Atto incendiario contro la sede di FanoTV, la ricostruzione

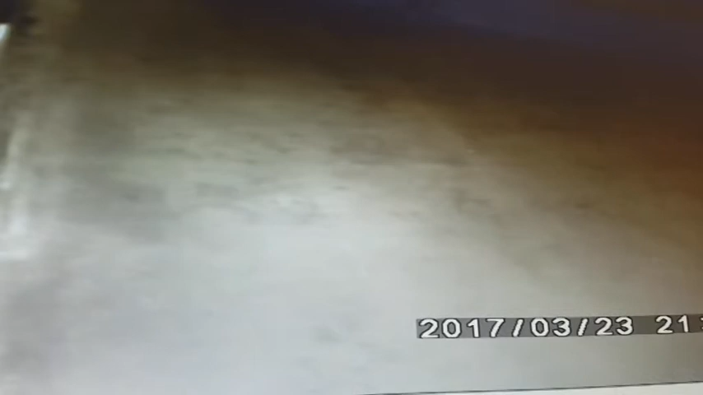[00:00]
Il piromane arriva alle 20.53, ripreso dalla videocamera di sorveglianza posizionata all'ingresso dell'emittente, in mano a una tanica di benzina.
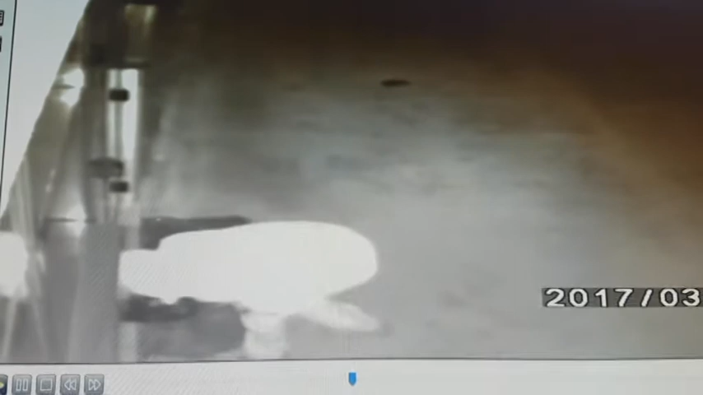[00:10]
Con passo deciso va dritto verso il portone d'ingresso. Sa bene che a riprenderlo c'è una telecamera che registra ogni suo movimento, per questo, quando è più vicino all'obiettivo, gli viene quasi distinto coprirsi il volto con una mano. Poi inizia il lavoro, versa il liquido infiammabile nella fessura della porta per assicurarsi che entri all'interno dell'edificio. Ad un certo punto alza anche lo sguardo per vedere se l'operazione sta riuscendo. Infine getta la benzina che resta nella tanica per provocare la fiammata e crea una sorta di miccia per l'accensione in sicurezza.